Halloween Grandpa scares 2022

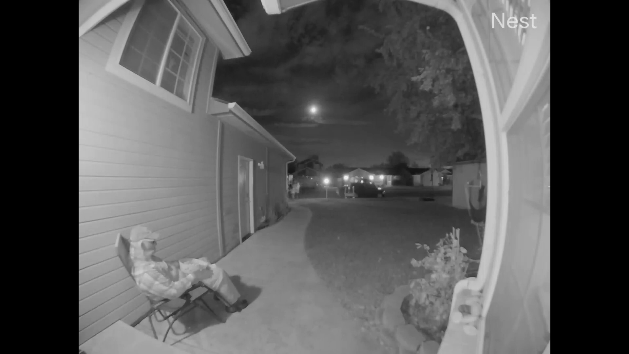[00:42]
I don't think he's alive. Say trick or treat. Trick or treat. Say take one. Just take one. Okay. Woo! Oh. Do you want one more? Yeah, you want one?